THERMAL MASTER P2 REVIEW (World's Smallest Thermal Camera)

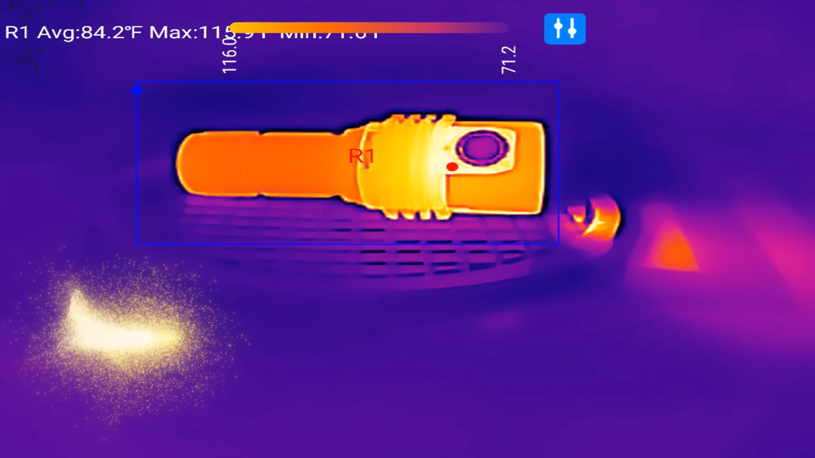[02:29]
Now let's take a brief tour of the modes and general operation of the Thermal Master P2.
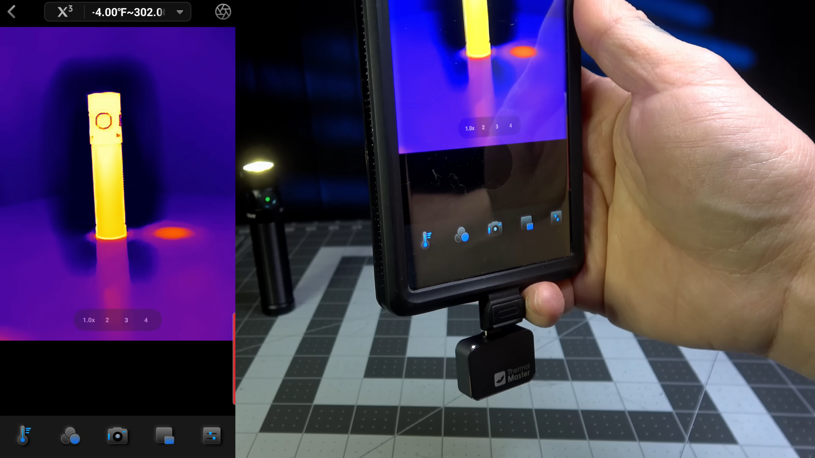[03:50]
I have an Olight flashlight on high, so that way you can see that it's nice and warm. And that's going to give us something to work with. So at the top of the screen here, you're going to see the temperature parameters.
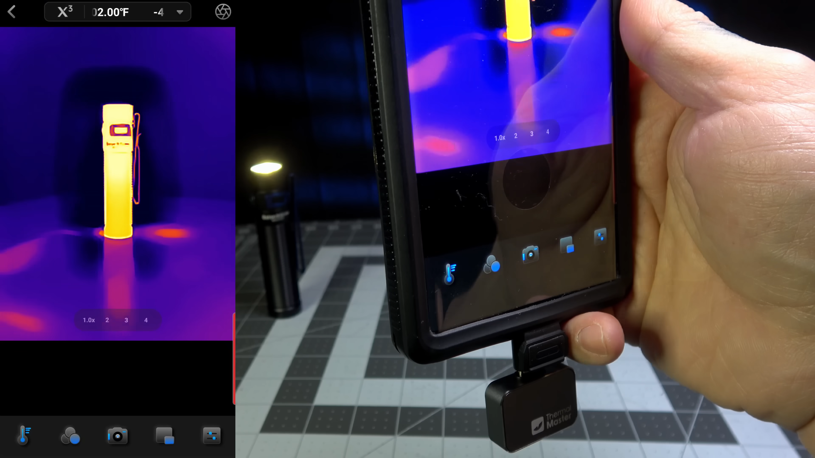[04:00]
I always put it on the auto, so that way, you know, you have your perimeter from negative four all the way up to 1112 degrees Fahrenheit in this particular mode.
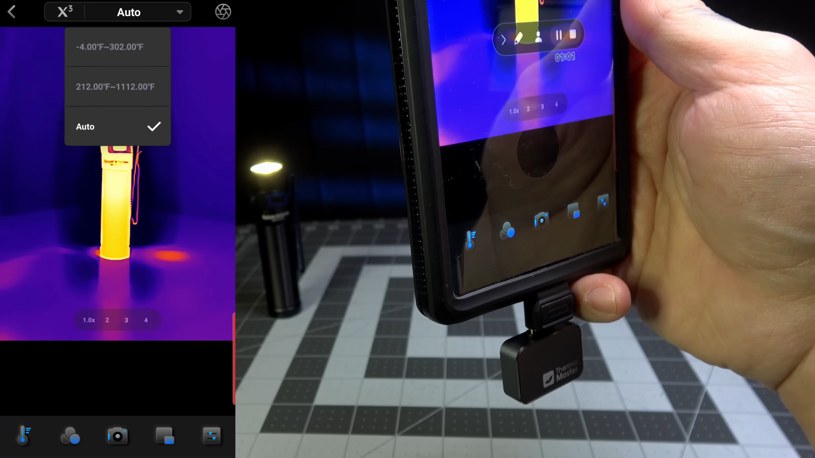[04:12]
I always have the X3 on because that's going to make the resolution a lot better. You're going to be able to see a lot more detail. So that's what we're going to do with that.
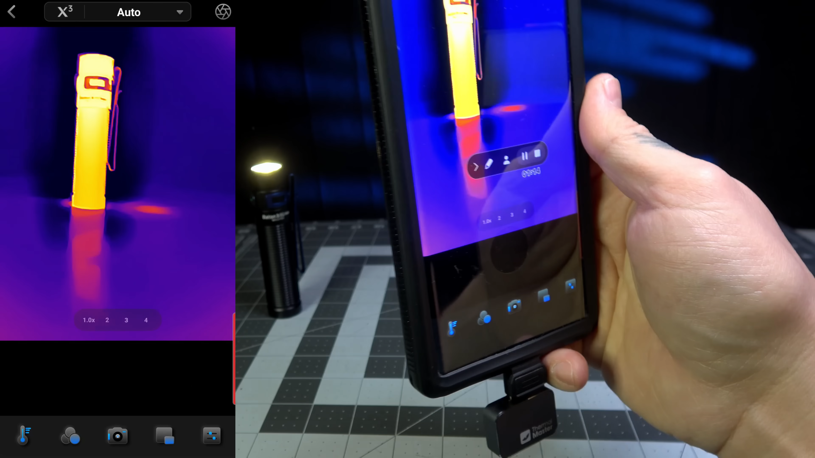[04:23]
Over here on the top right hand corner is your refresh for calibration. I press that button and you can see now it's calibrated successfully.
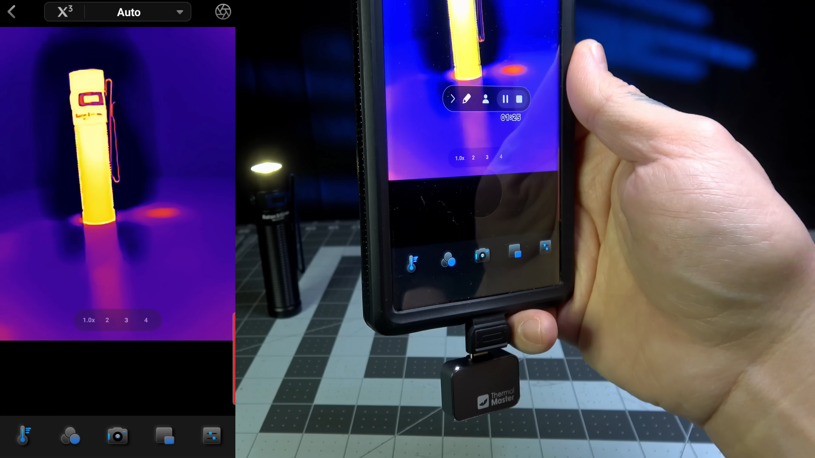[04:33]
Now let's start off with the first little option here. You're going to see point, line, rectangle, circle, and then the color for the font in the background.
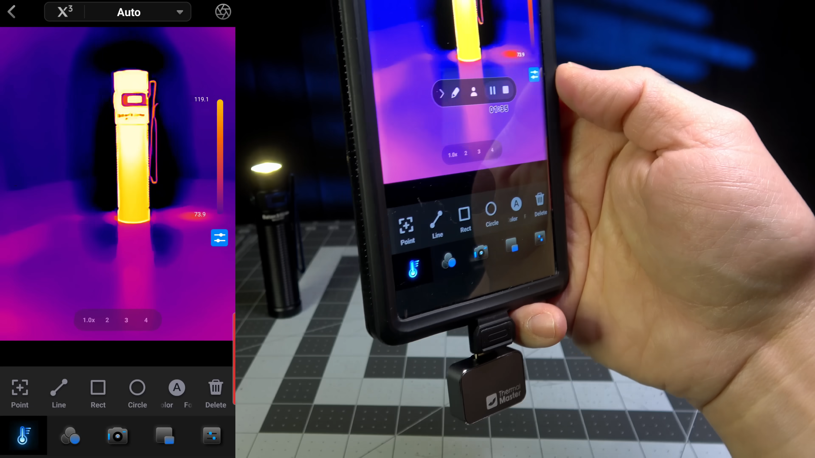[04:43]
So on the opposite side here, you're going to see on the right, we have the temperature range from 119 degrees Fahrenheit all the way down to 73. And that's what you're seeing on the screen right now.
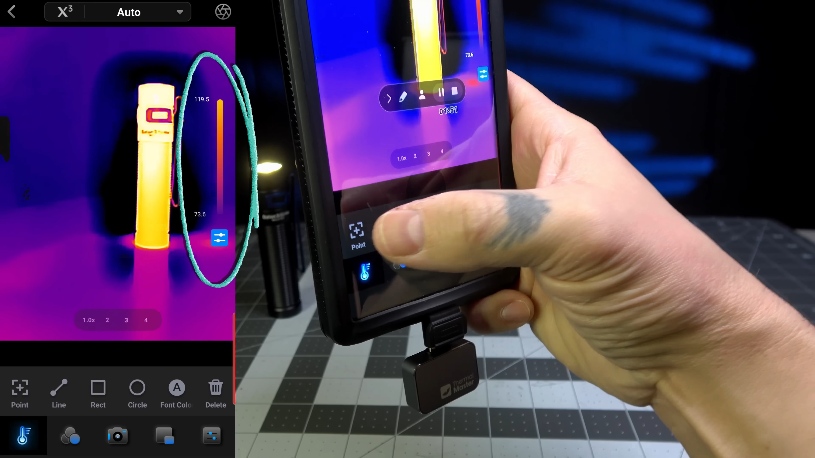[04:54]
Now, if I wanted to select a specific point on the screen, I hit point, I select where I want on the screen, and that's going to give me all the different points.
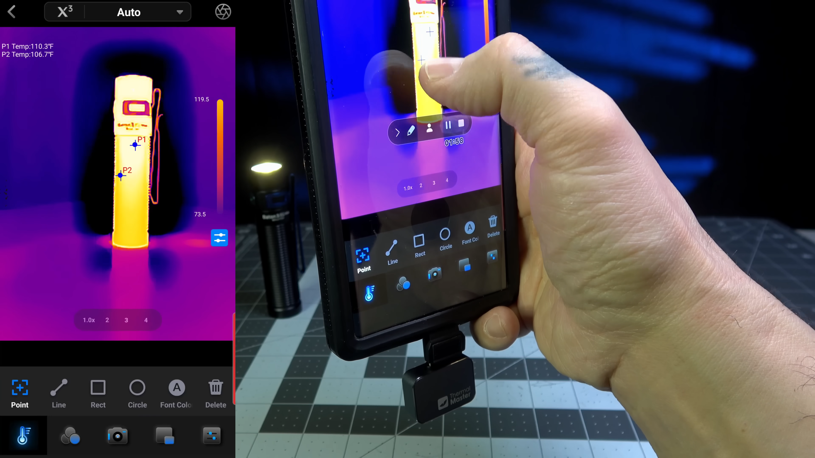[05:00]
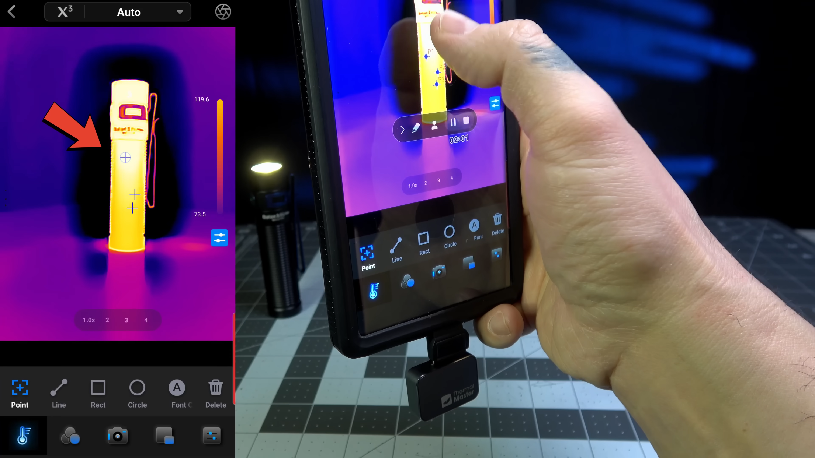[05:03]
And you can do up to three at a time for the different points. And if you want to clear out of that, you just hit delete.
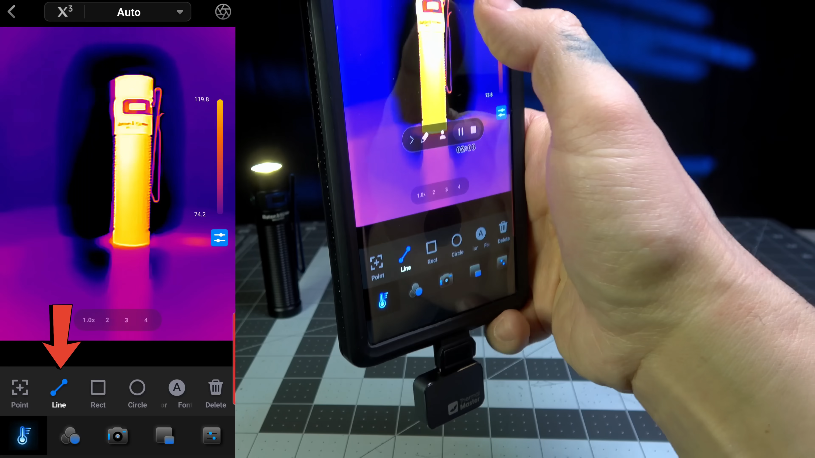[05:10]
If you want to do lines, intersection lines, you can do up to three at a time.
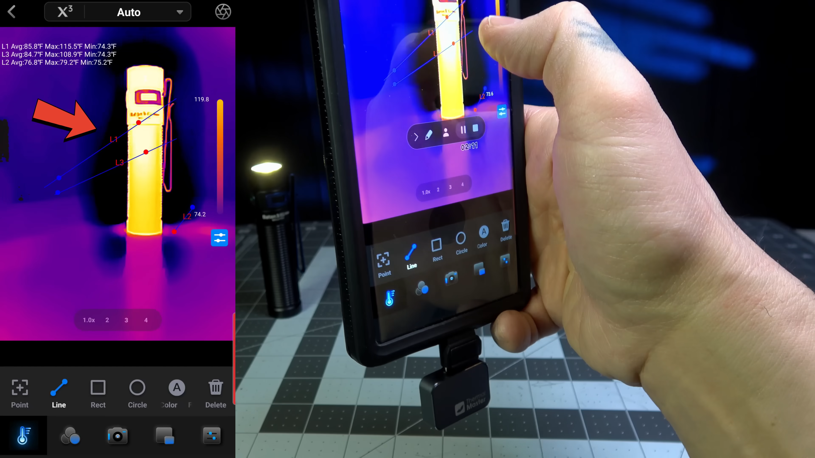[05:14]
And it's going to give you the hot and cold spots on there as well, right on the screen. And you want to change the font color.
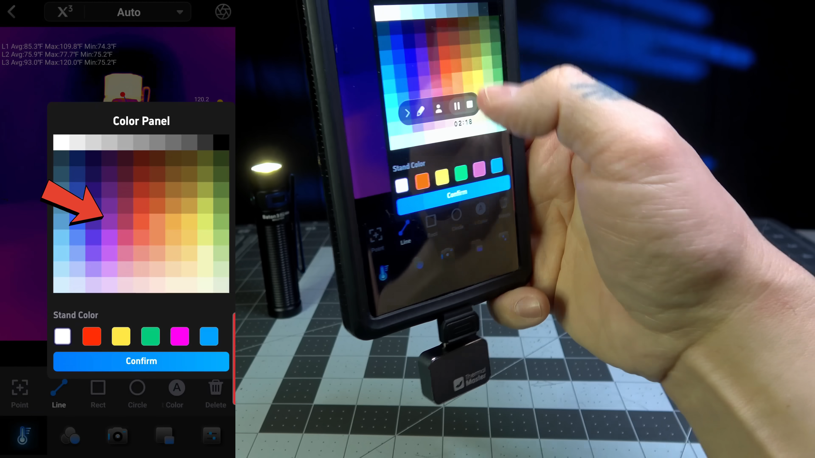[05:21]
Let's change it to red, hit confirm. And that's what it looks like. I want to change it to white or blue. That's what it looks like as well.
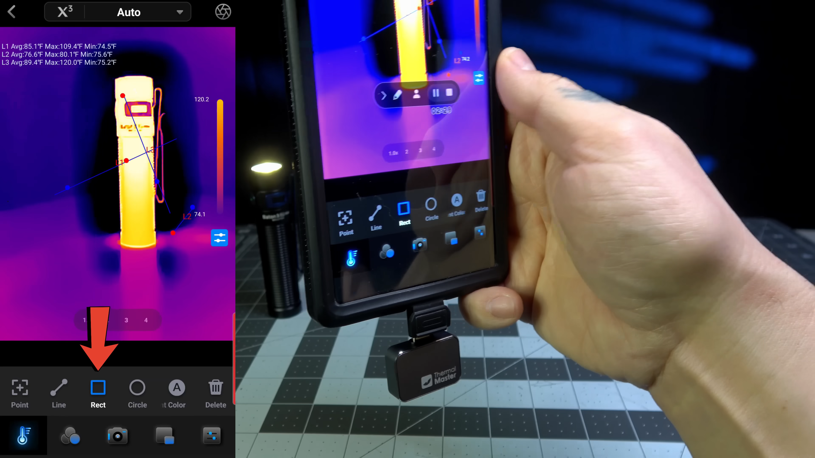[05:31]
And of course, you want to switch over to rectangle and add a rectangle on there, another parameter. That's pretty cool. You can add that too.
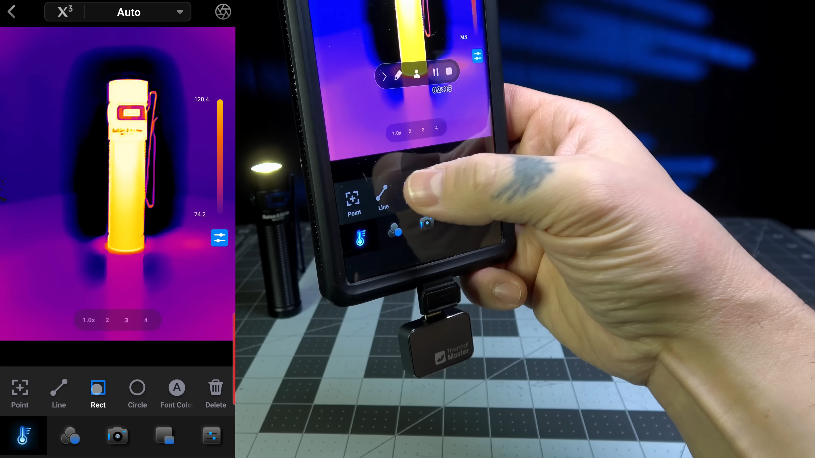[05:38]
If you want to do just the rectangle, select that.
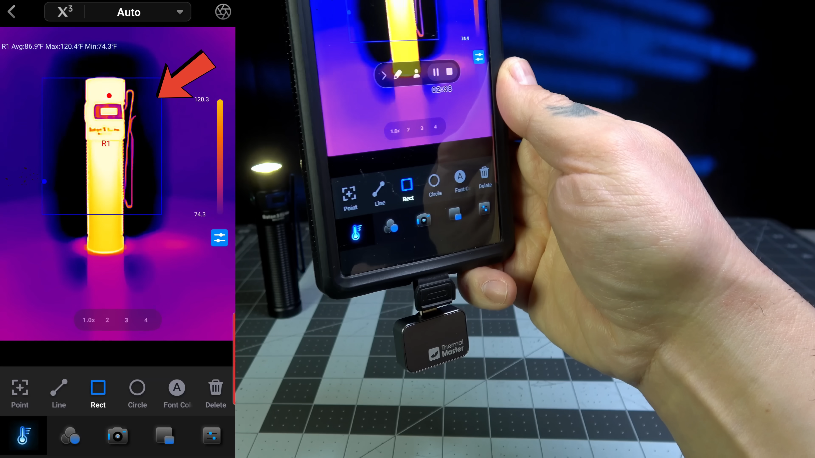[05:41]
On screen: max 120.4°F, min 74.3°F
It's going to give you the hottest and coldest spots on there.
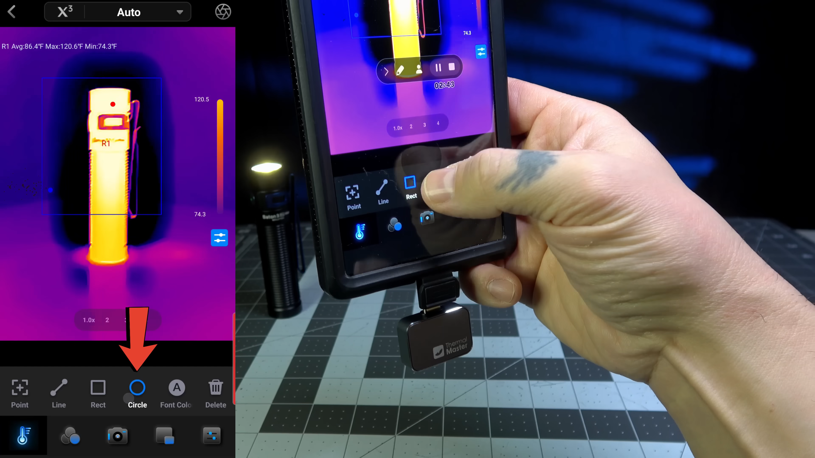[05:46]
On screen: max 120.6°F, min 74.3°F
And then you can go over to circle. And if you wanted to put a circle in there, you could as well.
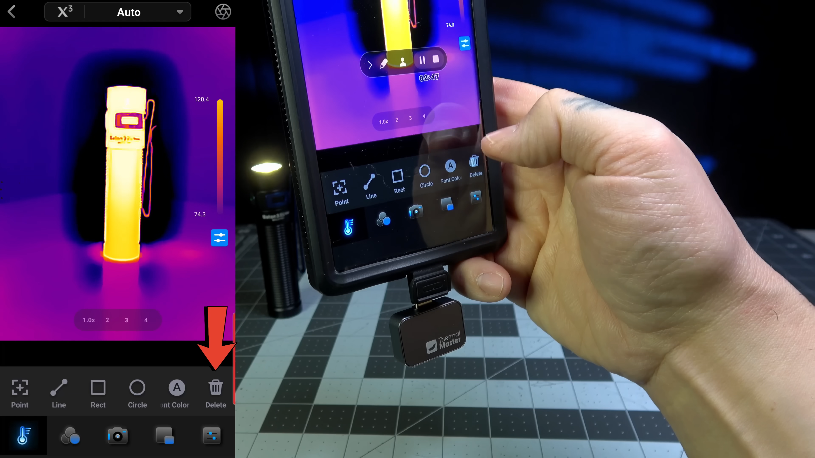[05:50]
And you can delete that as well. Or if you just wanted to just put the circle, it's going to show you just the temperature in that spot.